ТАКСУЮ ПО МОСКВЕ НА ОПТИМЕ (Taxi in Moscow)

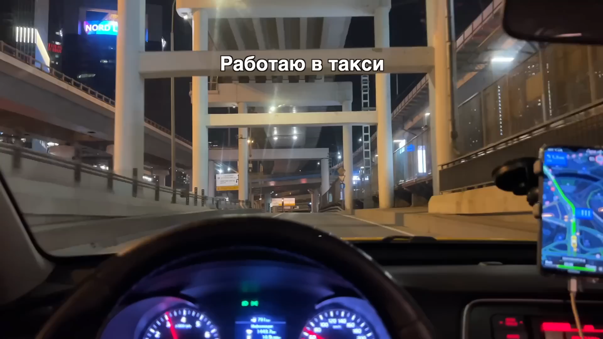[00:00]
итак друзья всем привет чем я буду сегодня заниматься вечером это
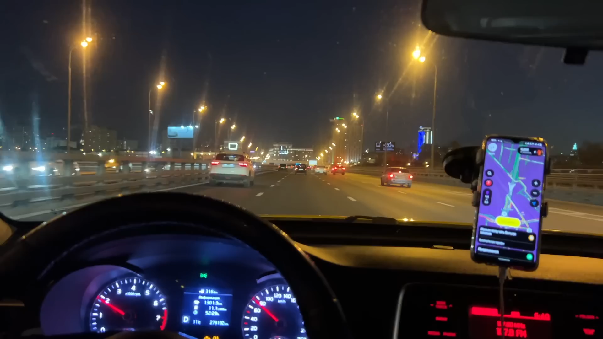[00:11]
таксовать будет интересно 7 баллов пробки вот такие фиолетовые коэффициенты мощные по
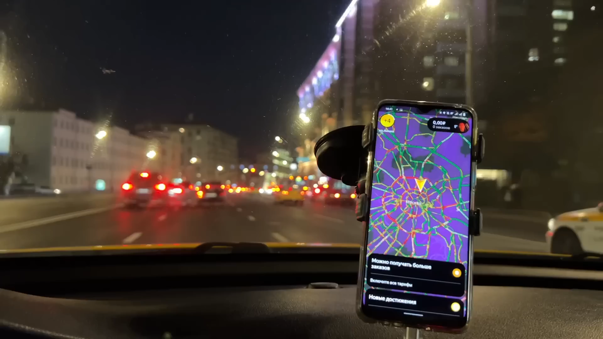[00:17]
клиентскому приложению посмотрел какие цены сейчас эконом самый дешевый потом идет комфорт комфорт плюс какие должно быть
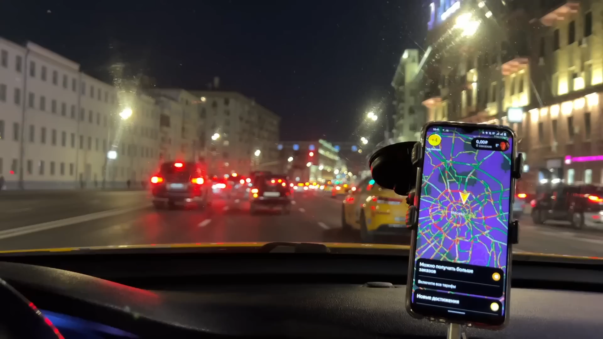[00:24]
но разница между экономом и комфорт плюс 300 рублей то есть можно по сути все тарифы возить вот контроль я не проходил таксопарк не сделал так что просто сел и поехал я только паспорт сфоткал и водительское удостоверение можно работать по двум тарифам и еще мне нужно работать очень качественно потому что очень низкий рейтинг 4 и 81
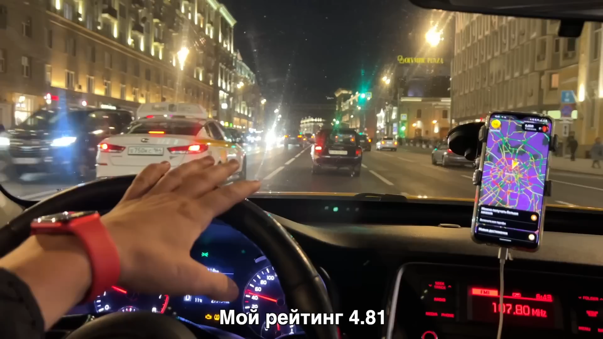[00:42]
если еще на один пункт упадет то мне закроют доступ а я хотел бы еще бизнес выйти поэтому скорее всего я не буду снимать клиентов не знаю посмотрим
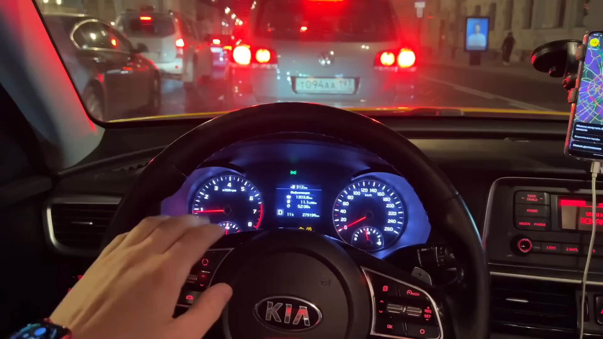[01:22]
машину мне дали вообще 19 километров оставалось запас хода я вообще офигел зачем так машина давать сейчас у меня половина бака на 1500 рублей где-то вышло не знаю сколько тут заправить полный бак запас хода 312 километров
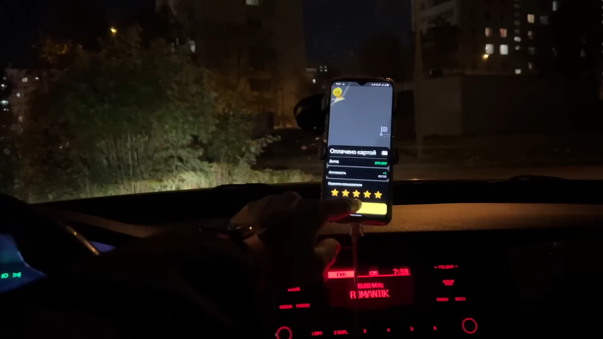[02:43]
отличный мужик адекватный с четками сидел я так и не понял как посмотреть заказы приложение
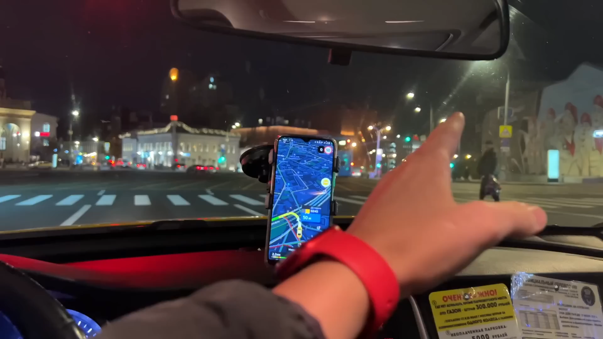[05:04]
так как вы помните я хотел поехать туда там садовое кольцо атриум но мне заказ дала в обратную сторону теперь мне нужно перестроиться
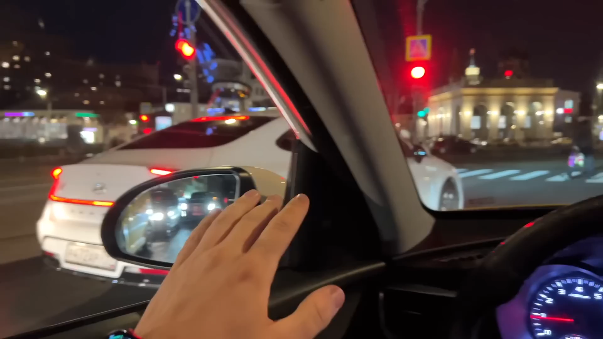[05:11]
вот эти ущербы которые здесь стоят надеюсь меня сейчас пропустят иначе будет дтп вот но мне любой ценой нужно сейчас
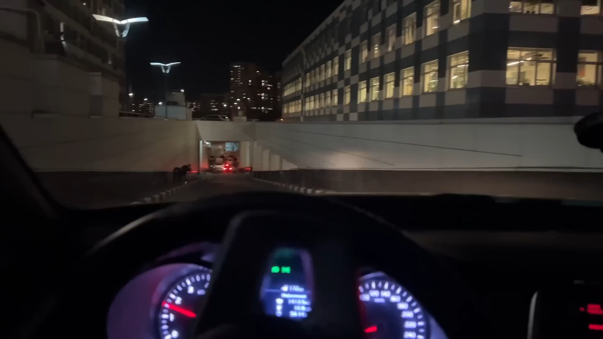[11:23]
все я нашел выезд оказалось не так уж и сложно
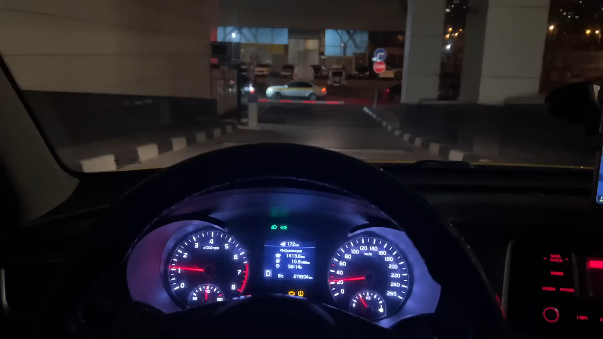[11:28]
все выезжаем из чертанова ну что дело остается за малым это выехать на варшавку
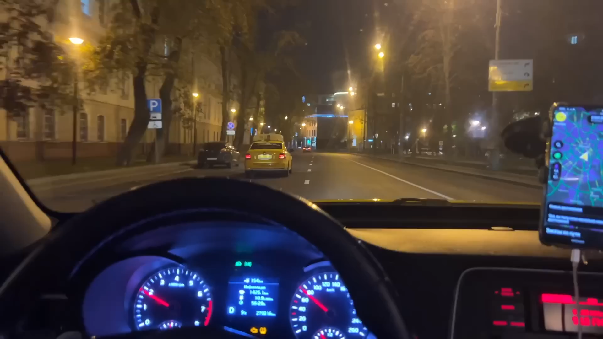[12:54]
дороге ездил но сейчас я уже живу не на варшавке угадайте в комментариях в каком районе я сейчас живу собралась тачек 5 где-то сегодня уже второй раз такой вижу чтобы 5-6 тачек одновременно в дтп были но без серьезных последствий просто как всегда царапины разбитые бампера но максимум разбитый нос у кого-то моих планах сейчас выехать на садовое начинает ломить спину вот реально вот здесь в районе поясница становится очень херово усталость чувствуется поэтому
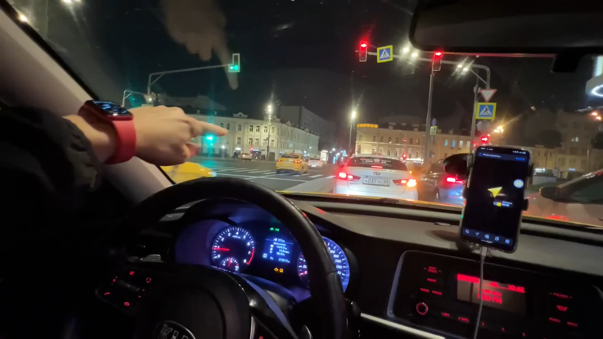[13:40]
повернуть не смогу это будет нарушение правил поэтому в любом случае придется ехать конечно же яндекс думаю что я стою с левой полосы дал мне всего на подачу 10 секунд ну 20 до сейчас уже 5 секунд осталось а по факту мне сейчас ехать полтора километра четыре минуты сейчас будет вообще прикол если клиент отменит он подумает что я сейчас не туда поехал например и будет вообще задница пока диких морозов нету в принципе жить в
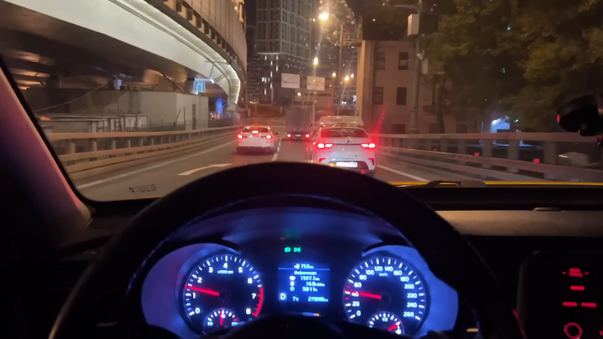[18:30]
там полиция стоит опять путевой скоро заканчивается вообще жопа